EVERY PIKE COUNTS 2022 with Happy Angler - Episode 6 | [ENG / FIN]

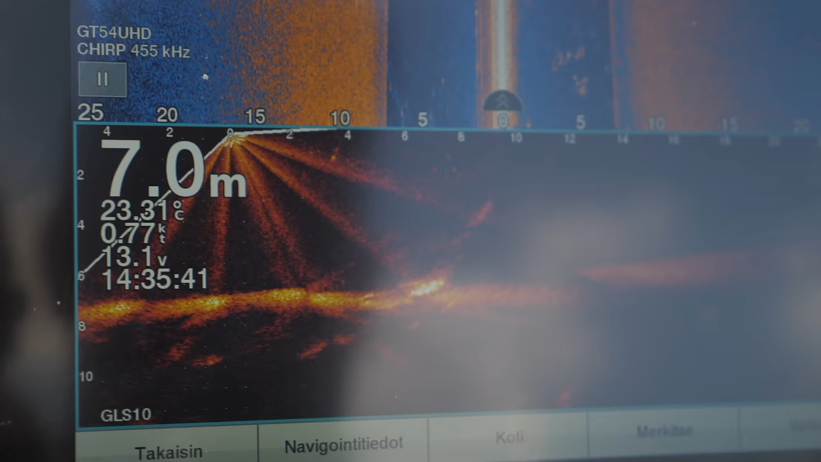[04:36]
On screen: depth 7.0 m, water 23.31°C, speed 0.77 kn
Vaikuttaisi vähän soudarilta. Mikäs tuossa oli välärissä?
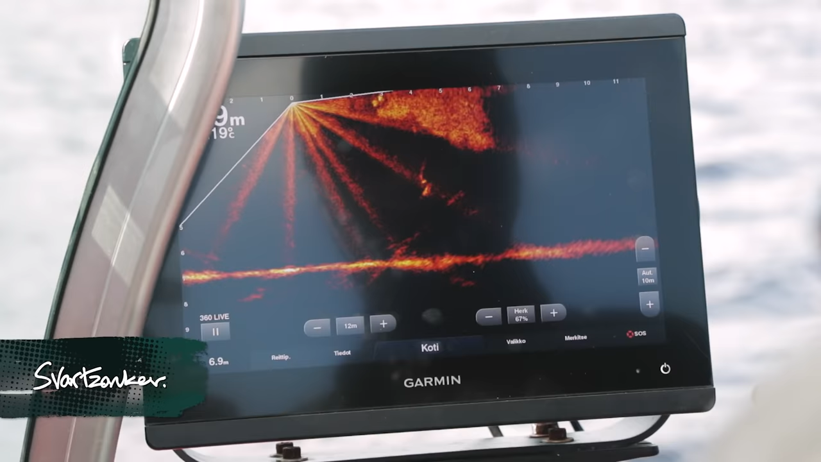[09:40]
On screen: depth 6.9 m, water 19°C
Katsotaan sieltä. Uai, kävi, tulee uudestaan. Ei, tuu. Tuo oli iso.
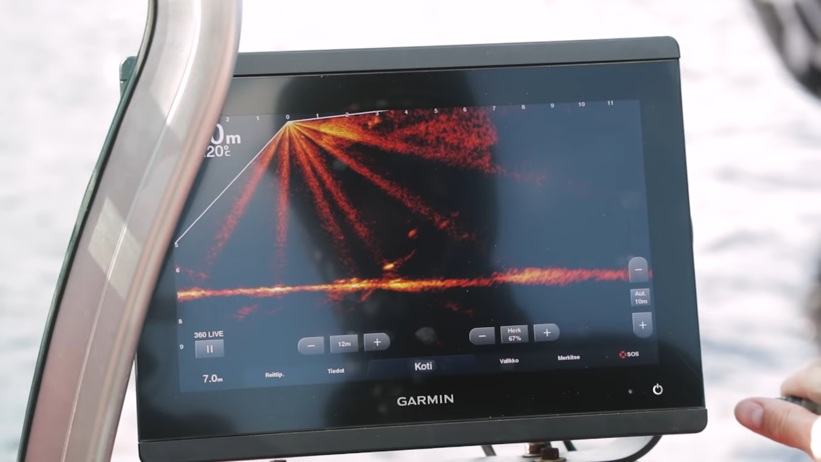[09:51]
On screen: depth 7.0 m
Se on joku hyvä ahven. Mikä se on alla? Ei ole, se on parvi. Pikukala.
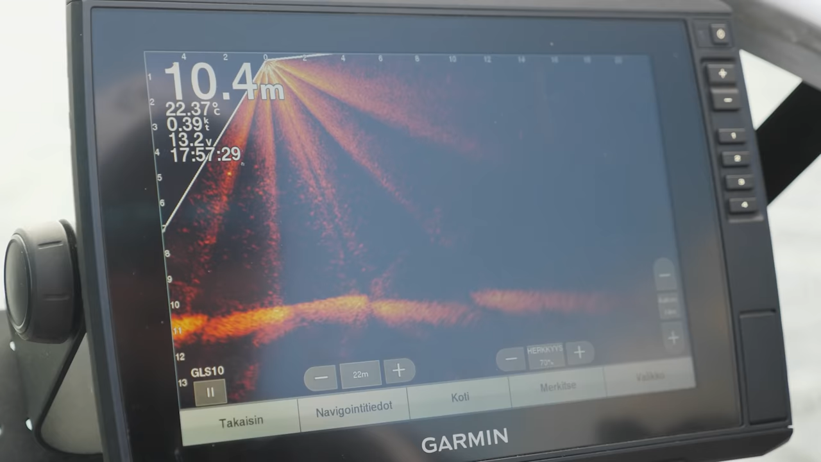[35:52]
On screen: depth 10.4 m, water 22.37°C, speed 0.39 kn
Nyt lähti. Huomas. Kö. Huomas. Ko. Kö.